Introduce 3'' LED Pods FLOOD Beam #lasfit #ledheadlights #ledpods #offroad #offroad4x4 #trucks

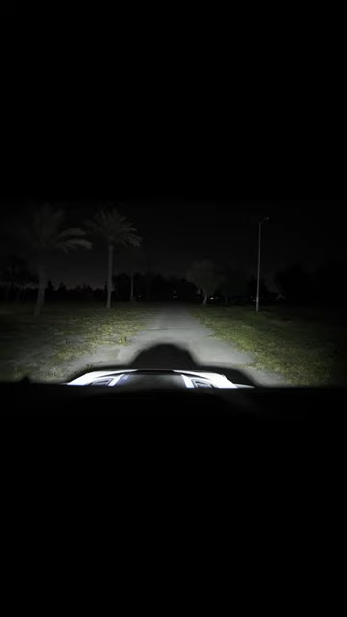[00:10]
The spotlight's more specific and high beam. Narrow area that'll illuminate this floodlight will offer a broader, wider area.